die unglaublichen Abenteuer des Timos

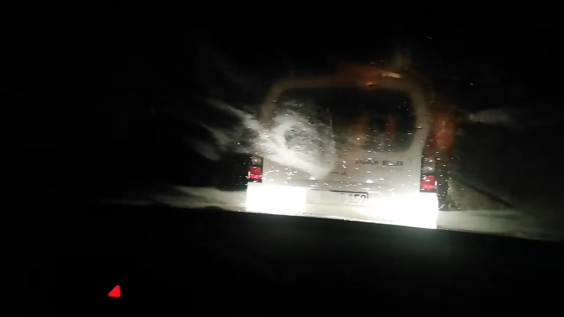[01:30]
Absolut beschlagene Scheibe, ey. Oder was los?
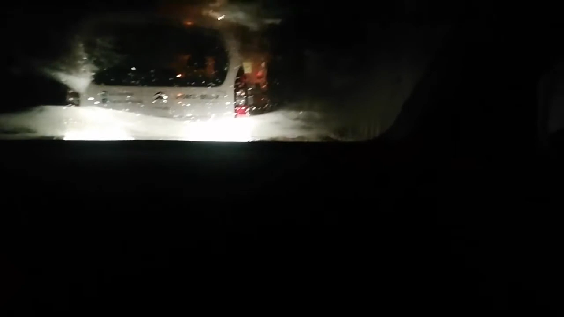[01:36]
Oder was los? Haben die hinten uns zugeparkt, oder was ist da los? Absolut, Digga. Scheiße, Mann. Oh, Junge.